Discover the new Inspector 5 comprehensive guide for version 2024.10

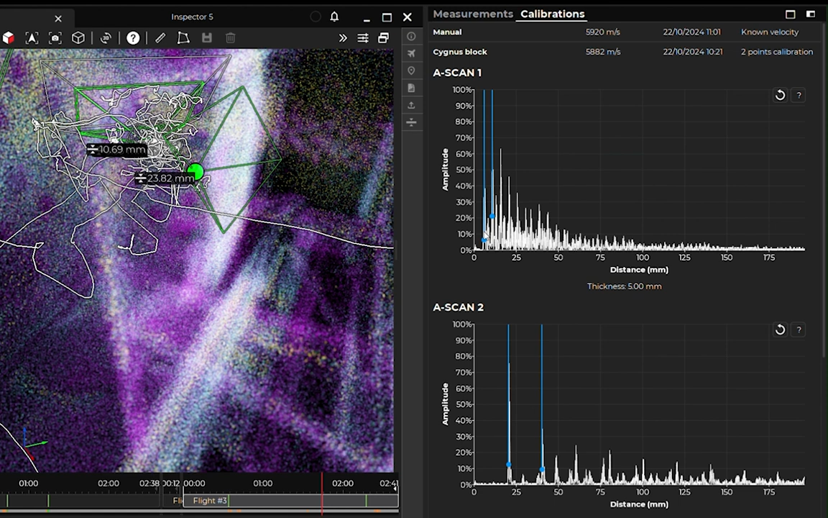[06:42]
You can select one and see the scans that were taken during this two-point calibration. We can see different information on this, like for example, this thickness that we input. You can also edit this calibration and change, for example, the thickness of the block. This is useful if you made a mistake during the calibration process on the field. Inspector is going to recalculate the same velocity and all the values in the 3D model as well.
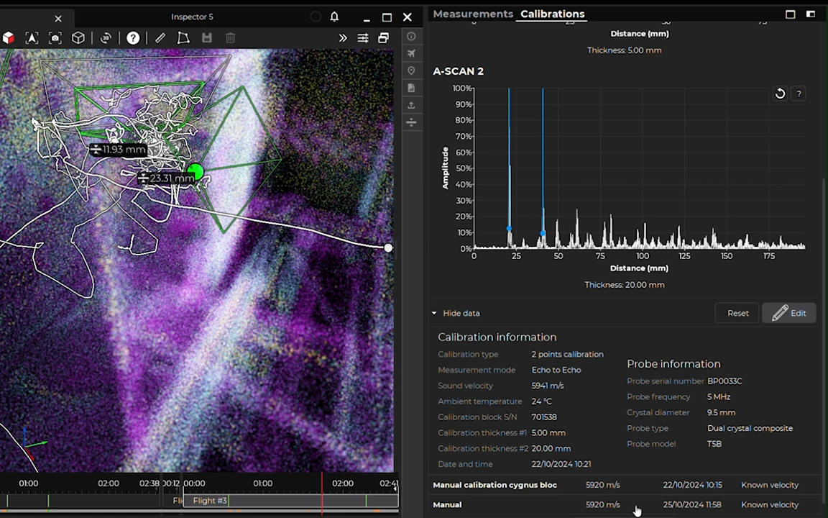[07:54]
You can also associate a calibration to the measurement in post, so that the measurement is recalculated with the new calibration. Renaming it and changing the calibration serial number. This functionality is very useful if you take measurements in an asset and only a few days after you realize that one of the elements was of a different material.